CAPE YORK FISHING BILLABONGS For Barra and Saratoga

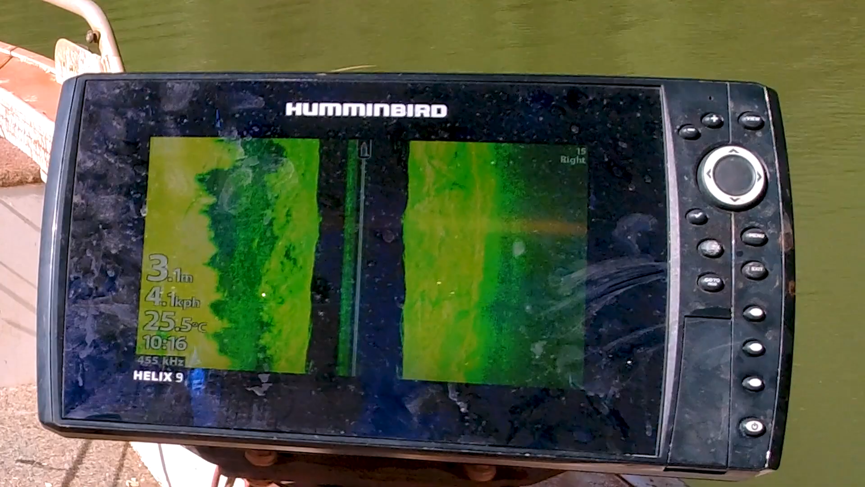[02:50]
On screen: water 25.5°C, speed 4.1 km/h
So you can see, as we cruise through the billabong, you can see that all these branches of trees that are just underneath the surface. So I've been working a hard body just above these trees that goes down to about 1 or 2 meters,
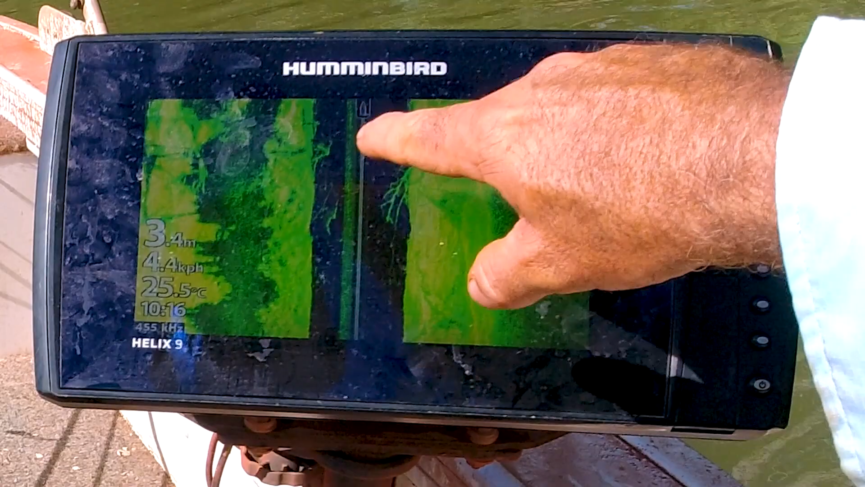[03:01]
On screen: water 25.5°C, speed 4.4 km/h
because we're in 3 meters of water, and that tree's just under the surface, about a meter under the surface. And these trees here, or little shrubs or whatever they are,
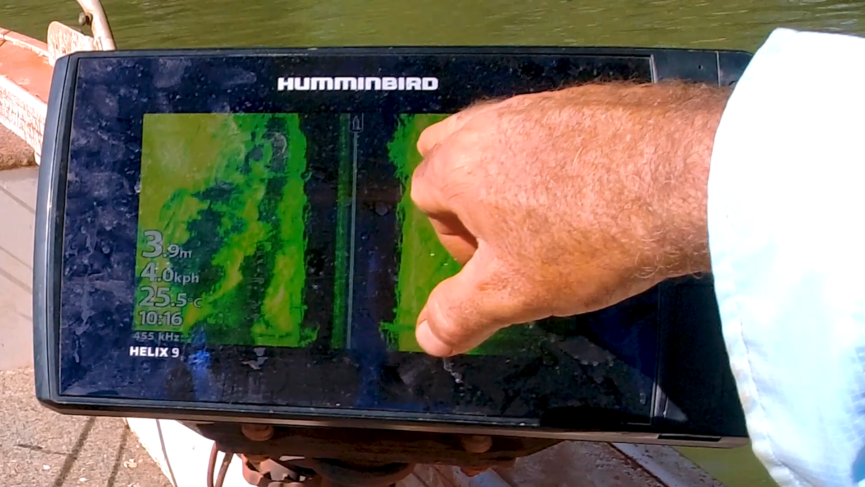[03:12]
On screen: depth 3.9 m, water 25.5°C, speed 4.0 km/h
that have got a lot, they'd have a lot of growth and stuff like that growing off them, would all be about 2, 2.5 meters.
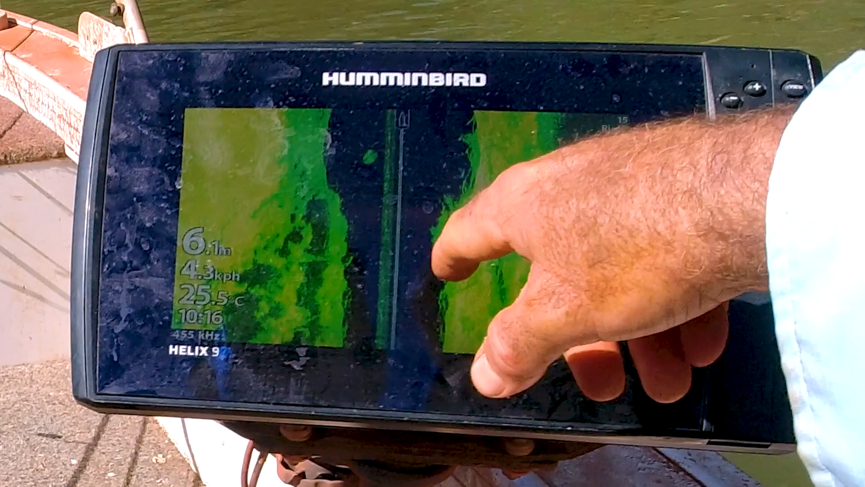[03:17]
On screen: water 25.5°C
You can see we've fallen into a hole of 6 meters now,
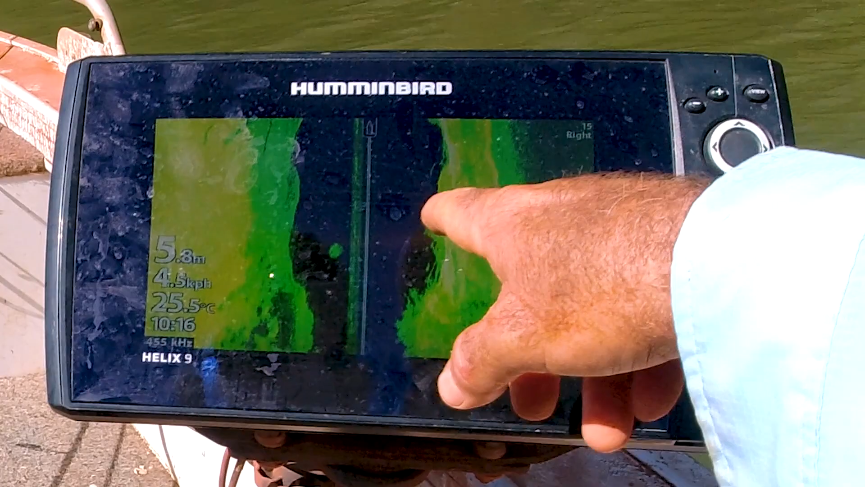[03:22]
On screen: depth 5.8 m, water 25.5°C
and we've still got plenty of trees and stuff on the bottom. So there's so much structure.
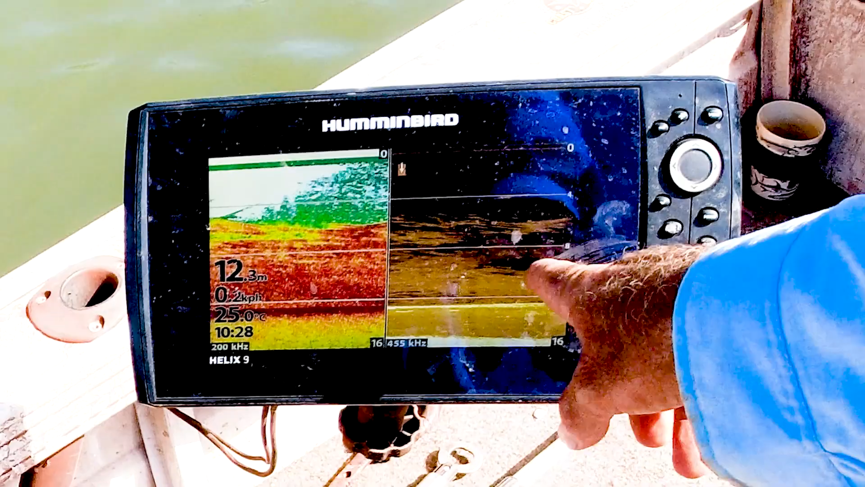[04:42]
On screen: depth 12.3 m, water 25.0°C, speed 0.2 km/h
and it is full, absolutely full of bait fish.
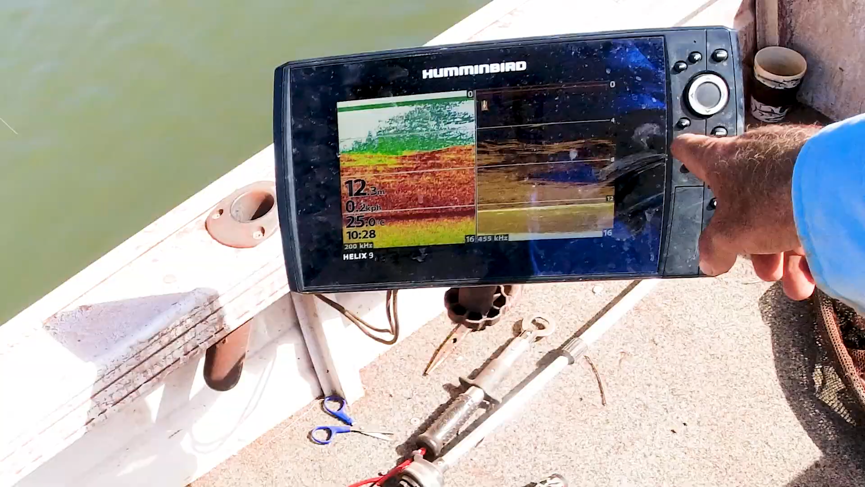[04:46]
On screen: water 25.0°C
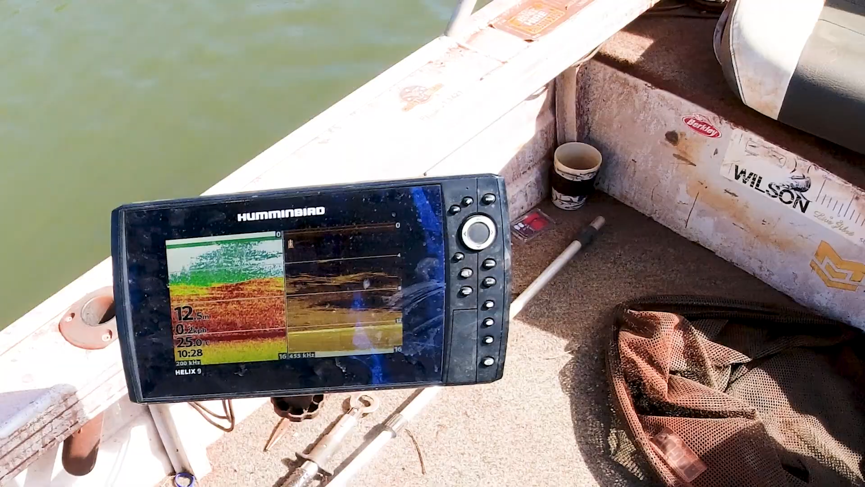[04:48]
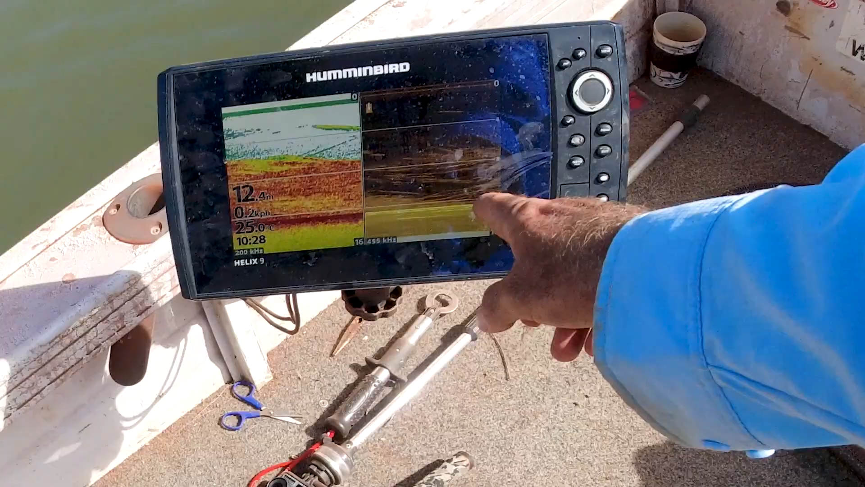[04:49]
There's got to be some predators in there, surely.